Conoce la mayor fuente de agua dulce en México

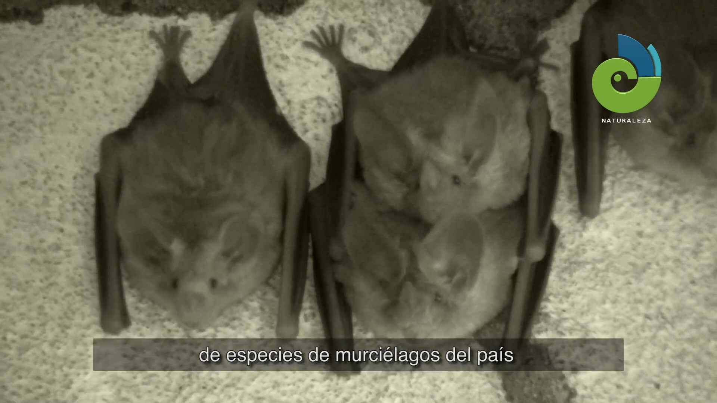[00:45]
Es hogar de la mayor cantidad de especies de murciélagos del país y refugio del mítico jaguar, el tapir, el pecarí de labios blancos,
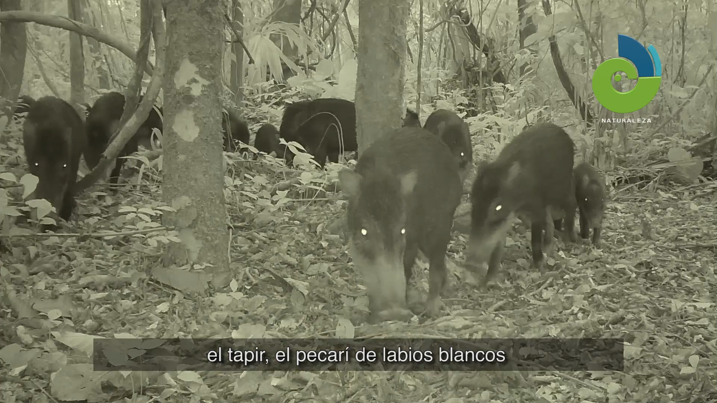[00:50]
el mono aullador negro y el mono araña, todas en peligro de extinción.